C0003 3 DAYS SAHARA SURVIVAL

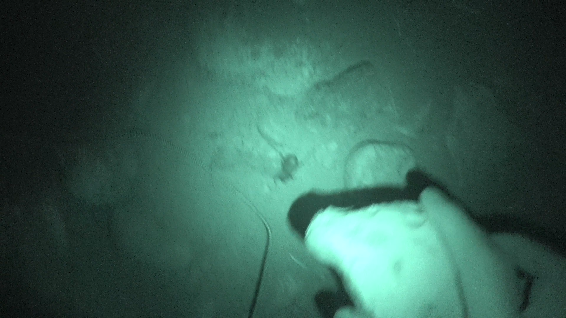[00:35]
Bear in mind, I cannot see this bug at all. I can only see it through my night vision camera.
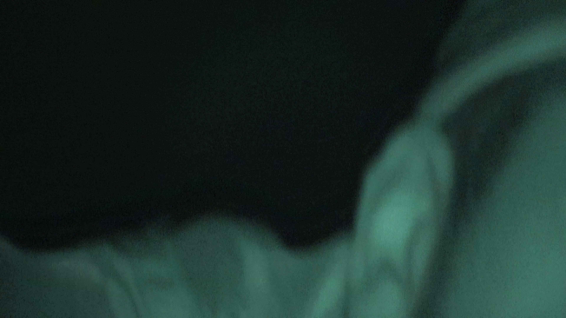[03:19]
Without night vision, I would not have been able to have seen that. That was incredibly hard to see, but I managed to just about. Like, I can't see it right now. Like, you can see it with night vision. I can't see it. I know where it is, but I can't see it.
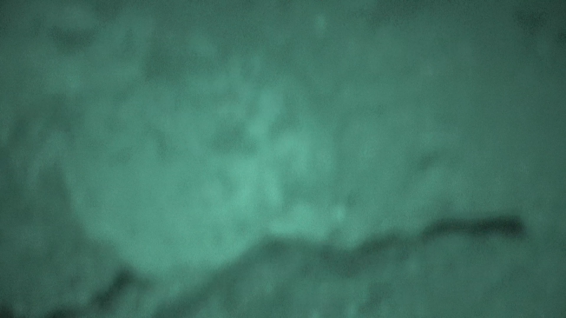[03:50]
No, I can't. There you go. So I'm relying purely on a night vision camera to do anything with this. I can't even see what type of bug it is.